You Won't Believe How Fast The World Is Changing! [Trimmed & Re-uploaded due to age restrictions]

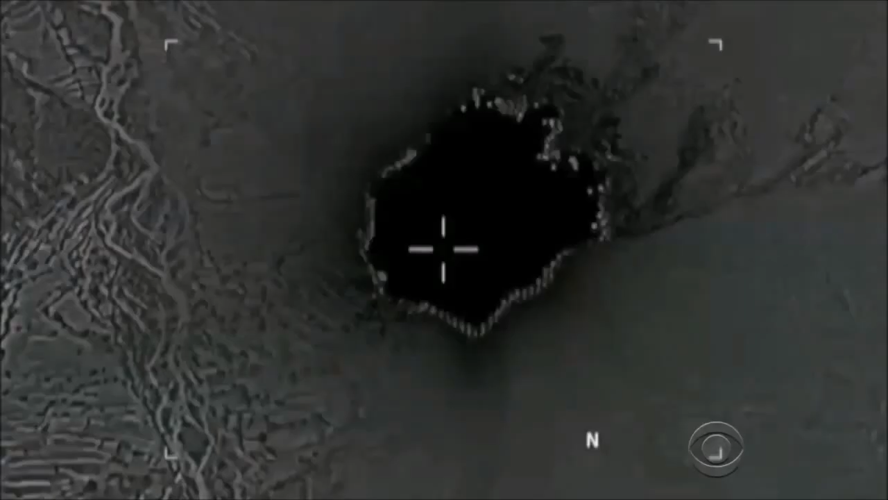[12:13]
officials refused to release any estimate of the number of ISIS fighters killed,
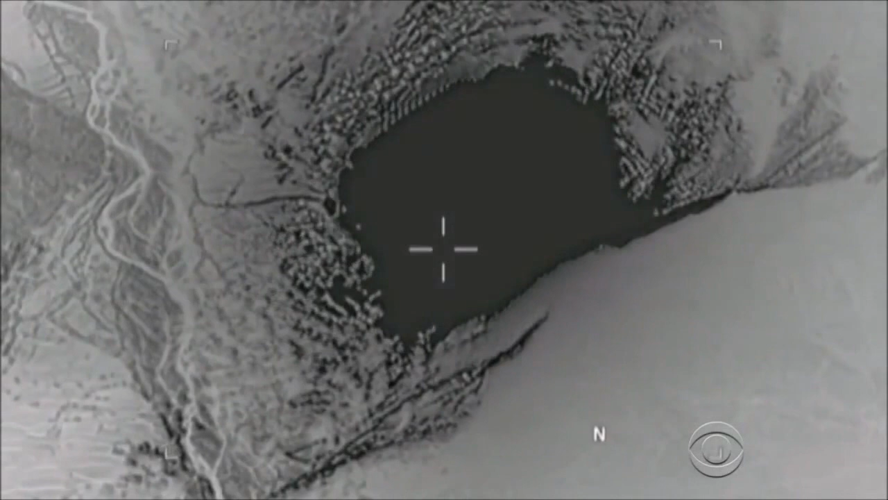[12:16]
but say anyone above ground or hiding in the caves when the bomb hit is now dead.